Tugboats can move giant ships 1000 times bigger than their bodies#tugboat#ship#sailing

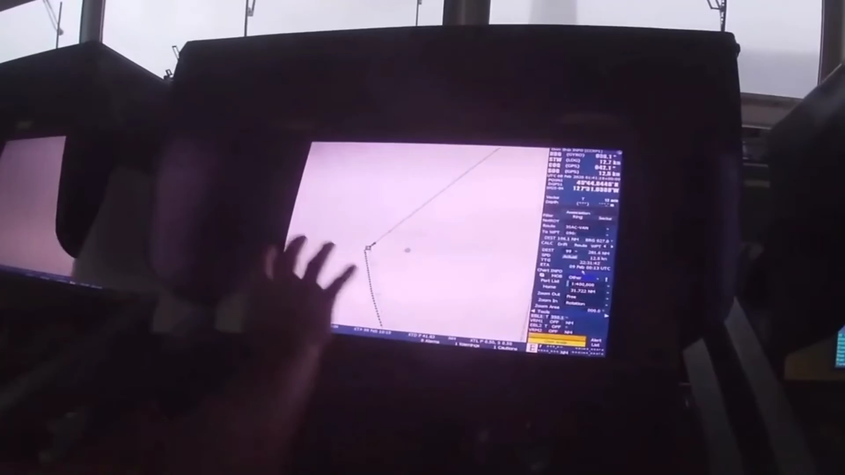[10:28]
Global positioning system devices for accurate vessel positioning and navigation during towing operations.
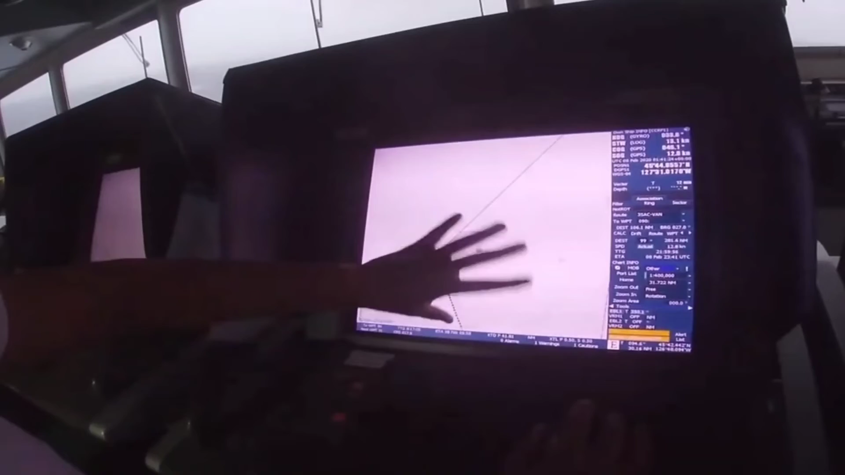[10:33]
Radar.
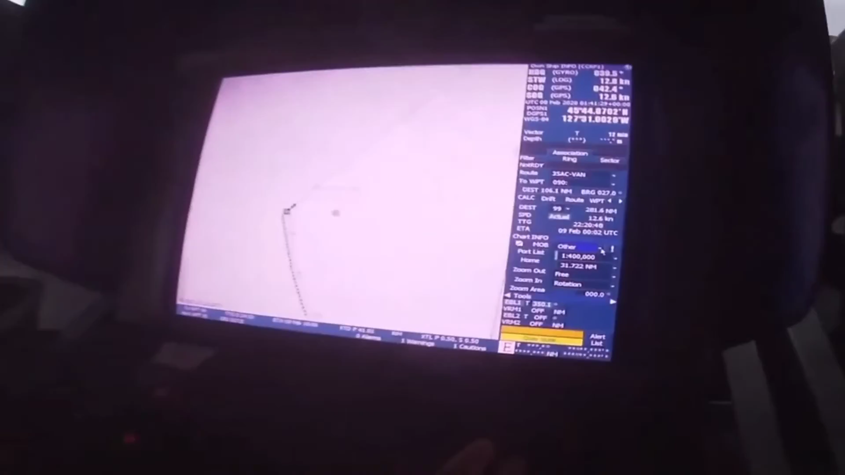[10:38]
Radar equipment for detecting obstacles, other vessels, and monitoring the surrounding environment. Communication devices.